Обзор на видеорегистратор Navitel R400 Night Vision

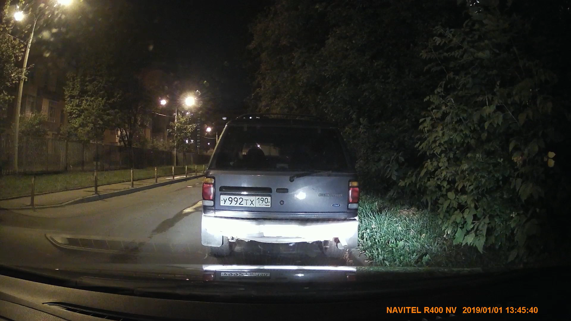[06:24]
в котором есть подогрев лобового стекла. То есть здесь мы с вами наблюдаем такие тоненькие ниточки, которые, конечно же, делают еще более неблагоприятные, так скажем, условия для съемки в ночное время. Потому что, когда едут встречные автомобили и светят фарами на лобовое стекло, соответственно, вот эти вот ниточки, они немножко как бы создают эффект такого грязного стекла.